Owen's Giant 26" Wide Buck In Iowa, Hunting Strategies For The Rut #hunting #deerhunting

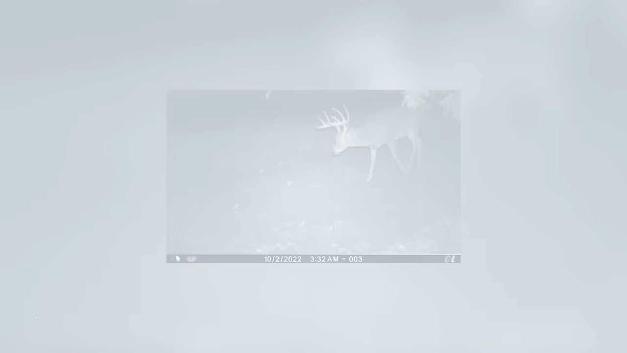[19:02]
We're after old dad's buck. And he does run this area quite a bit, so I make sure that's him right there.
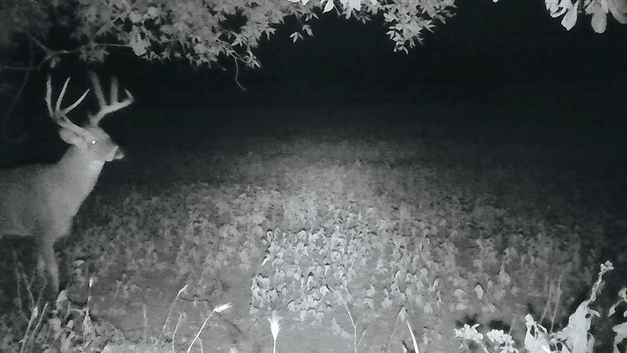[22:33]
just a big old brute of a buck, was on camera to my west about a quarter of a mile,